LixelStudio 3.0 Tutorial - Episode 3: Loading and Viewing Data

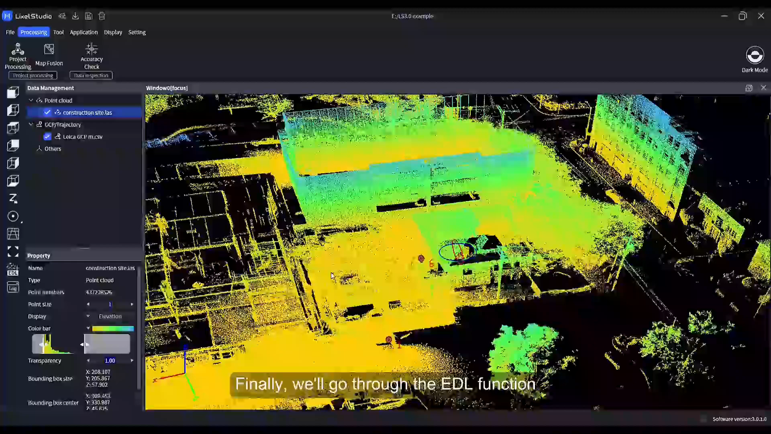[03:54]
finally we'll go through the edl function the edl mode enhances the 3d effect of the point clouds to assist
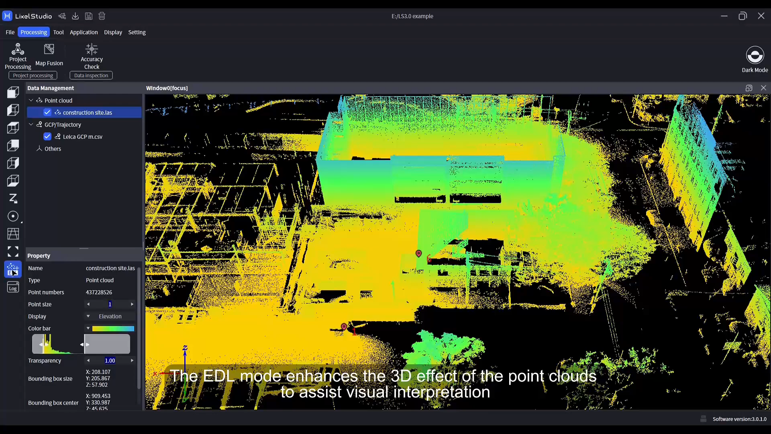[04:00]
visual interpretation but note that when the point cloud is displayed in rgb it
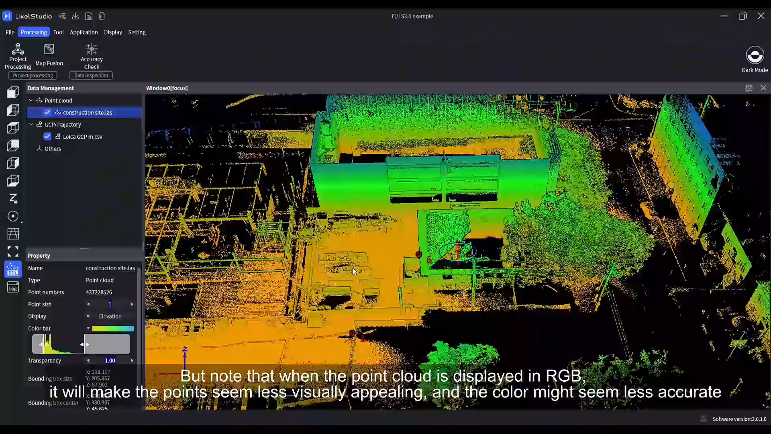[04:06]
will make the point seem less visually appealing and the color might seem less accurate thus it's recommended that you only enable it in in other display modes